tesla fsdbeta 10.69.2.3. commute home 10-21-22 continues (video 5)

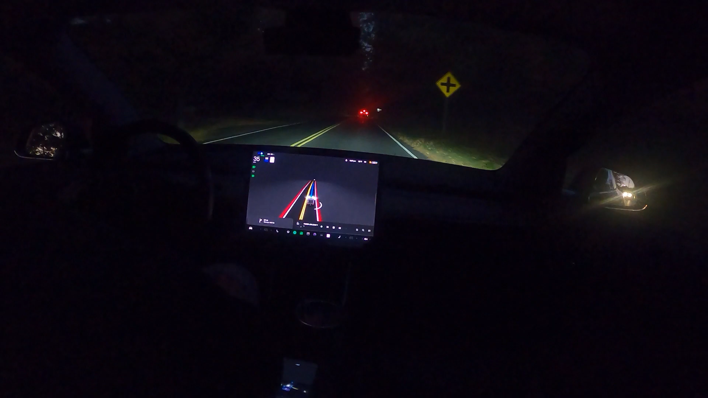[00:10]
Guy behind me is in a bit of a rush If you couldn't tell He's gonna love the next section Now actually it does really go up. We'll see how it does now that blinker into the other lane Bothers me because there's another there's an area up here where it's done that in the past a few times and this week It's been really good at not doing it. So now I'm wondering if that area is gonna be back to doing the blinker Into the tuck into the it's coming out of a turn blinker comes on and it kind of crosses the yellow